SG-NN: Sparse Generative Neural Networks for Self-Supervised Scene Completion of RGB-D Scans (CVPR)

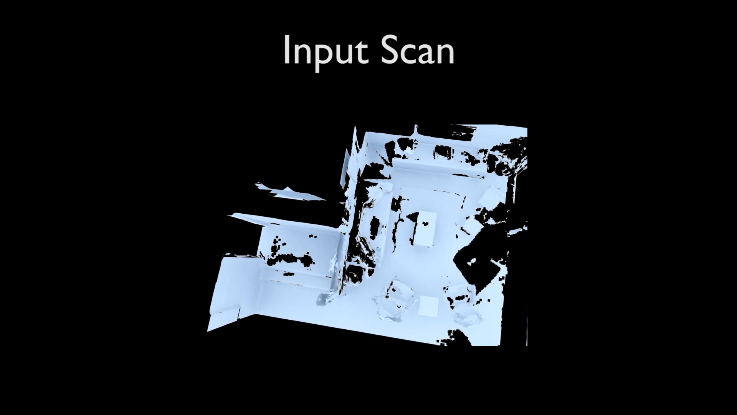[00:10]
Our SGNN approach provides a new, fully self-supervised formulation for converting partial noisy RGBD scans into high-quality 3D scene reconstructions. Since real-world scans are noisy and incomplete, they do not provide complete geometry for full supervision.
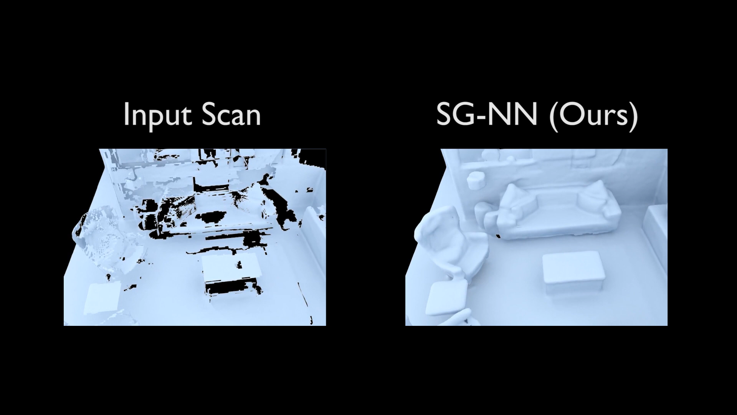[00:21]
Thus, prior approaches train on synthetic 3D data.
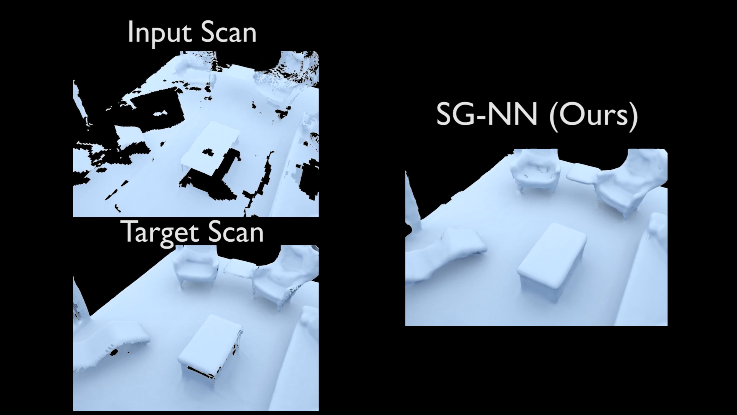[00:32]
Moreover, it allows our approach to even surpass the completeness of any target scan seen during training. From a given RGBD scan,
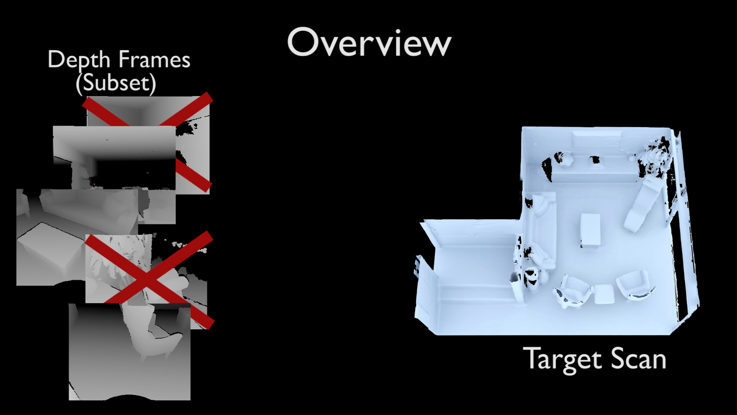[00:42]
we remove some of its depth frames, resulting in a more incomplete scan that we take as an input to create an input-target pair. We then correlate the difference in partialness in this input-target pair.
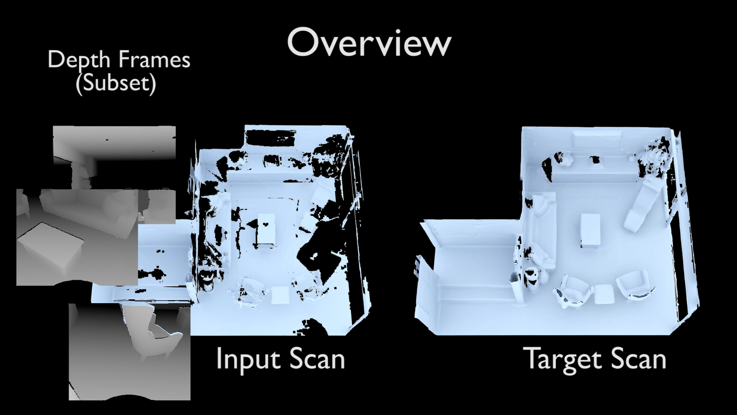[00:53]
Crucially, since the target remains incomplete, we can leverage its camera visibility information to determine unobserved regions, shown in orange.
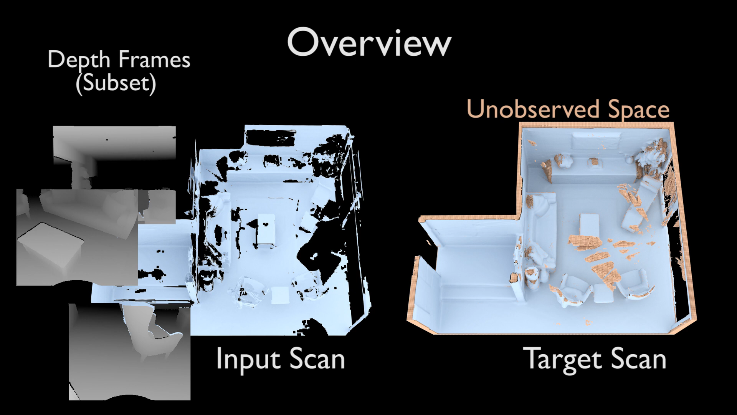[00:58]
These regions are masked out during training.
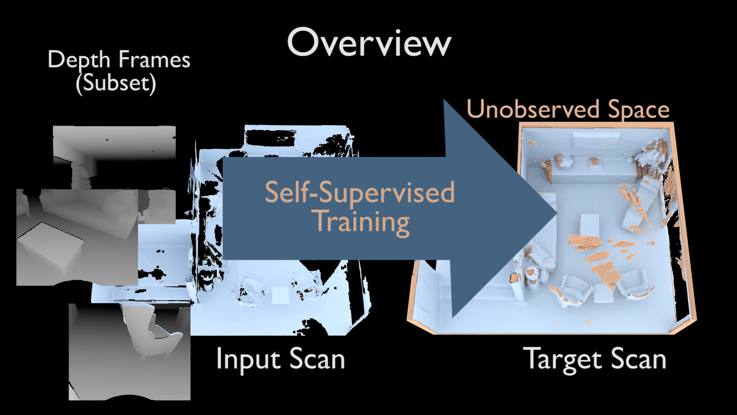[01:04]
This self-supervision enables training on incomplete target scans. Although we never see a fully complete target scan during training, our approach can generate high levels of completeness by learning to generalize completion patterns across the entire training set.
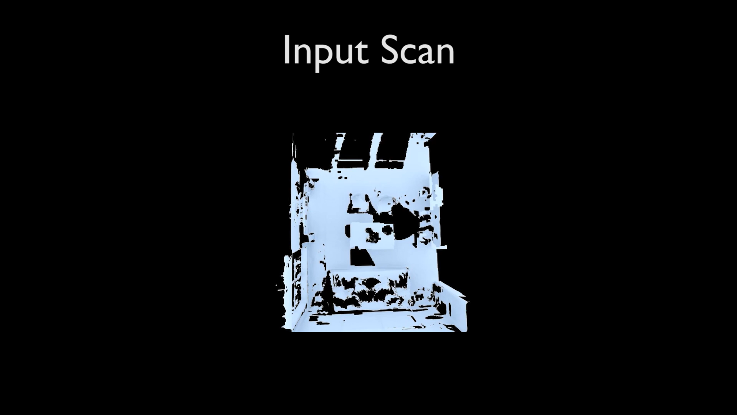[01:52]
In the following, we show several completion results on real-world scan data.
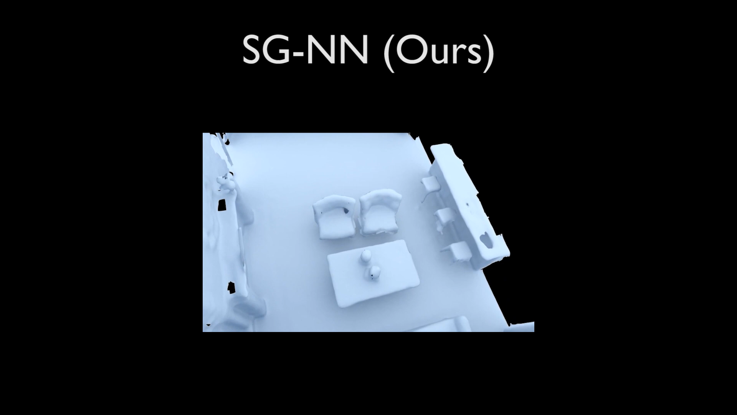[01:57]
Our approach can generate geometry that often surpasses the completeness of the target scan.
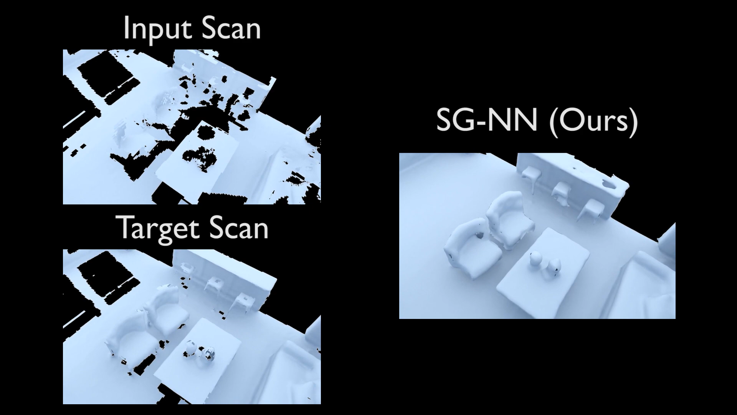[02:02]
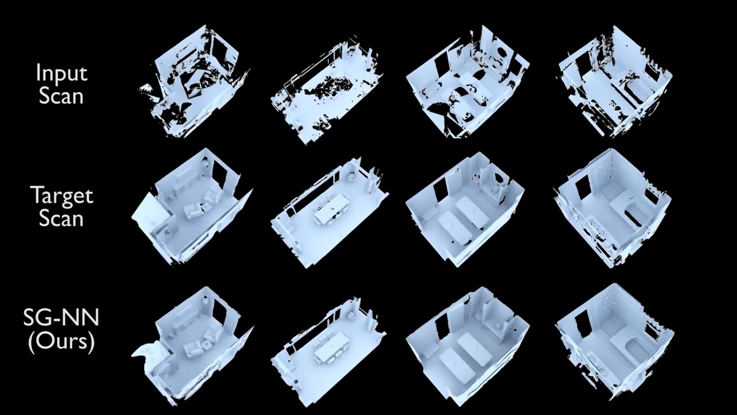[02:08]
Note the completeness of our approach versus the target, especially in often-occluded regions.
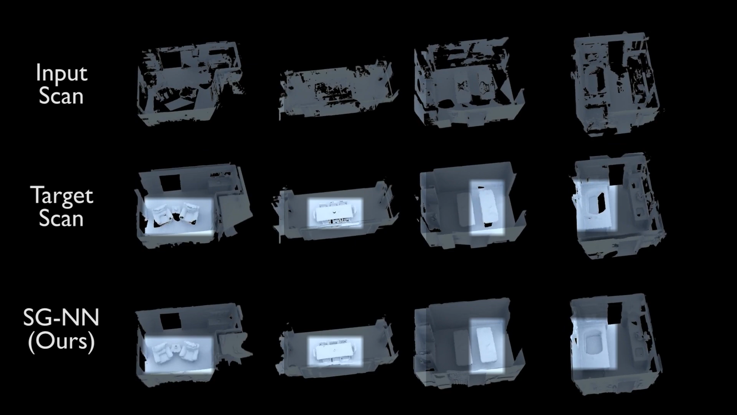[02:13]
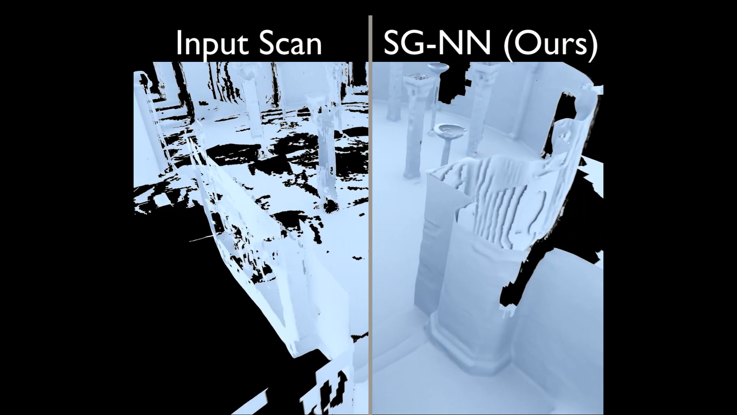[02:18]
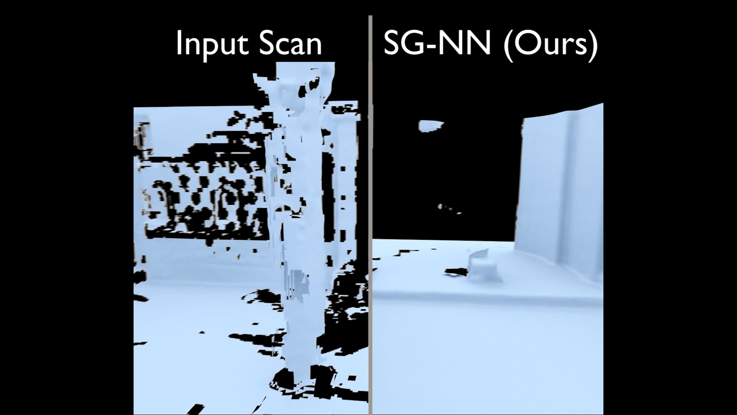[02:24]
Note the completeness of our approach versus the target, especially in often occluded regions. Thank you for watching.